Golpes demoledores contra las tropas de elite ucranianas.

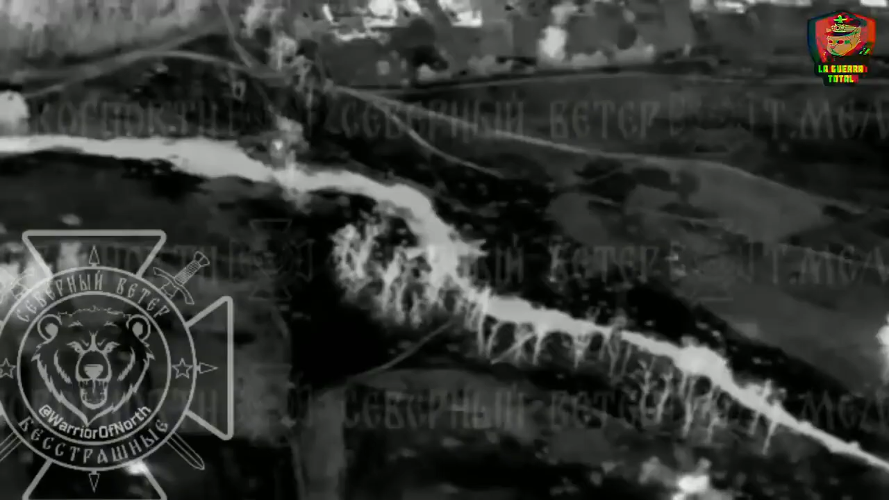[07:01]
Sin embargo, a pesar de los múltiples viajes de ida y vuelta que podemos observar, esto se realiza bajo fuego enemigo.
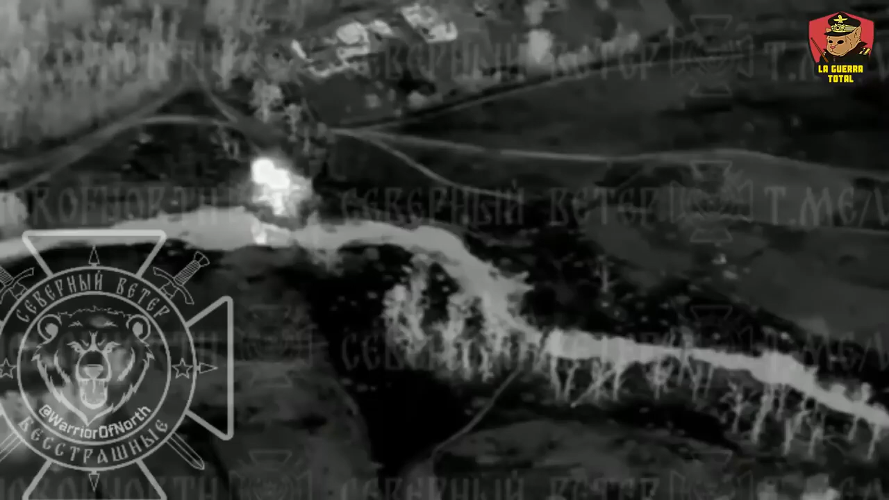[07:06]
Es este el problema de luchar a través de un río.